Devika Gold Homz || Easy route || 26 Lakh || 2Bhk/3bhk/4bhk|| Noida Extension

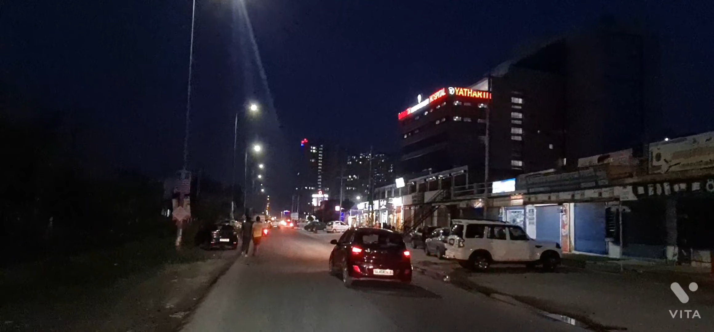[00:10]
सबसे प्राइम लोकेशन है राइट साइड में थार्थ हॉस्पिटल बहुत